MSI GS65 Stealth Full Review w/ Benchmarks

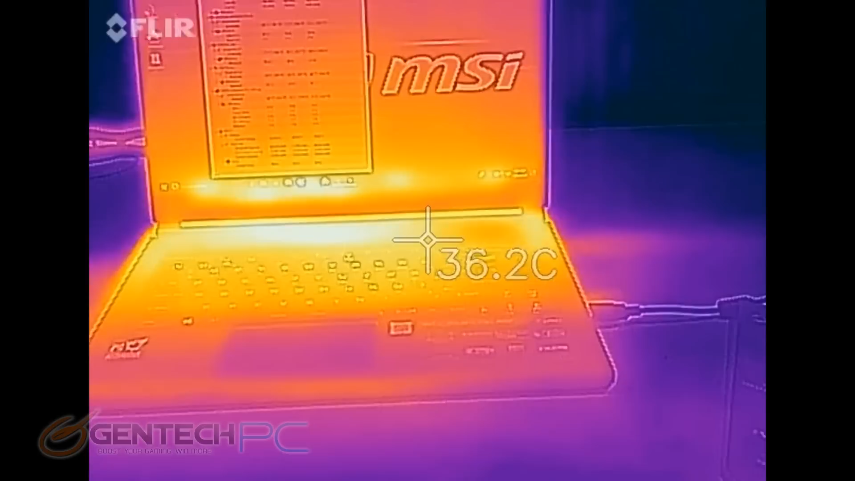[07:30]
On screen: spot 36.2°C
And that makes a lot of sense that's where all the actual components are like your GPU and CPU as well as the exhaust for the cooling system. So what's most important in this particular benchmark is just to keep an eye out for the hands are going to be. Make sure there's nothing that's hot to touch because that would make for a very uncomfortable laptop.
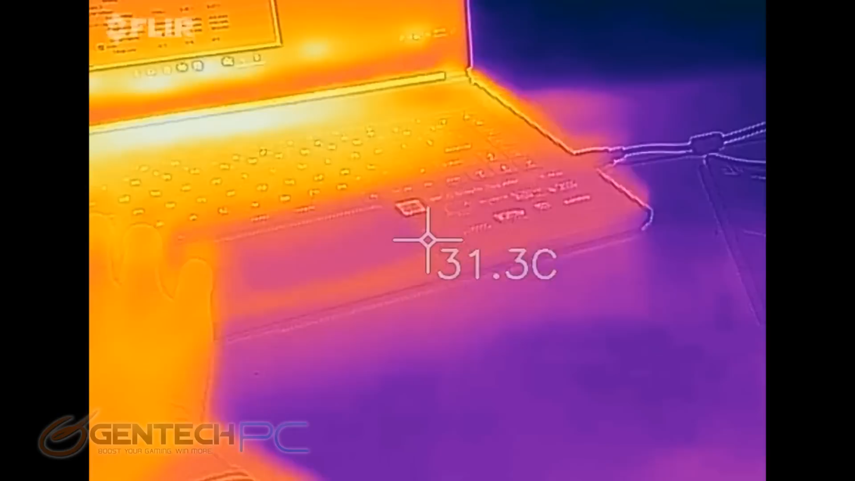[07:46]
On screen: spot 31.3°C
Once we fire up the benchmarks and come back to this that'll be the true test to see how the system handles the heat.
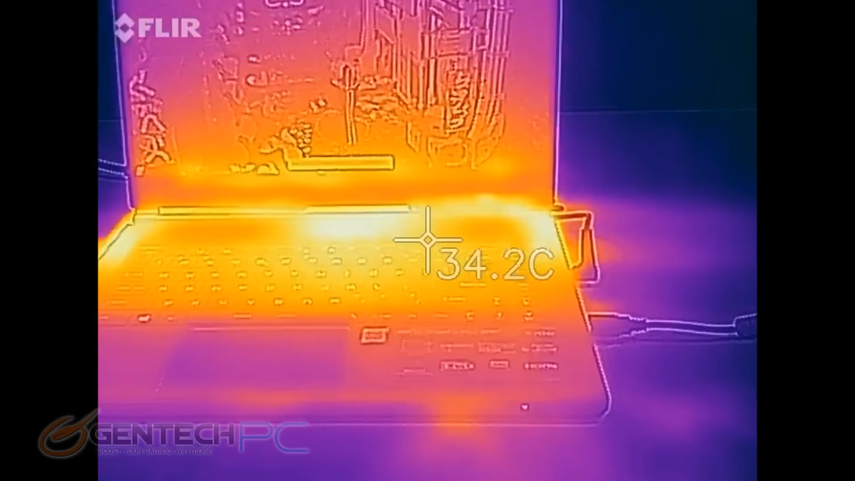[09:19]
On screen: spot 34.2°C
We can see those have gone up and of course where the hands are going to go those temperatures are still good. That's the important thing here. And we see a few new hot spots where the cooling is really taking place. The intake and the exhaust are definitely hotter than the rest. And that's actually a good sign. That means that he is definitely being gotten rid of.